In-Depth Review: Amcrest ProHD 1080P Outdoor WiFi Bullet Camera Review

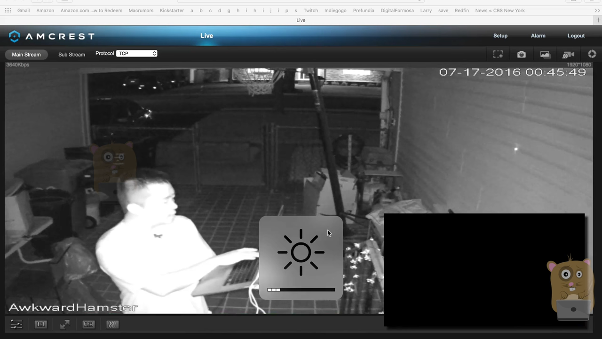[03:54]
I'm going to lower the brightness on my screen. And the red ring, that's the IP cameras, infrared LEDs.
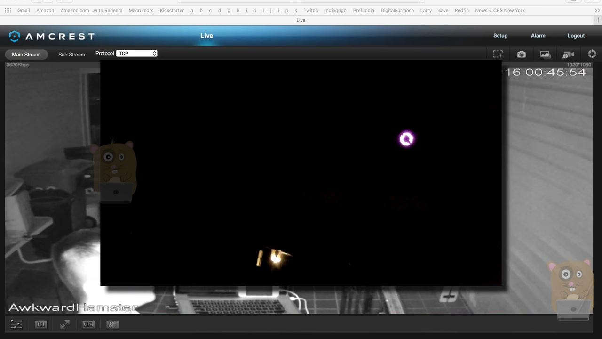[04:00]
And it's definitely visible at night considering there's so many of them. And currently I'm about 2.5 meters,
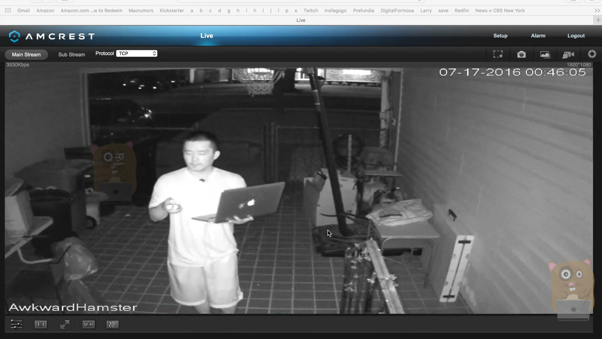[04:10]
8.3 feet. And you can see me pretty clearly. I'm wearing a black shirt, but the image is grayscale right now. I'll move further away. And currently I'm about 20 feet. The frame rate is pretty good. The image quality is more pixelated at night.
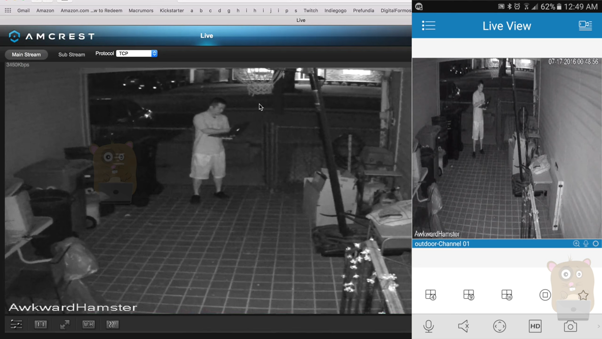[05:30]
There I am. And I'm going to zoom in a bit. Pinch zoom. Can't really see any of my facial features. Walk towards. Currently, I am 13 feet away. And at 13 feet, now you can see my eyebrows, my nose.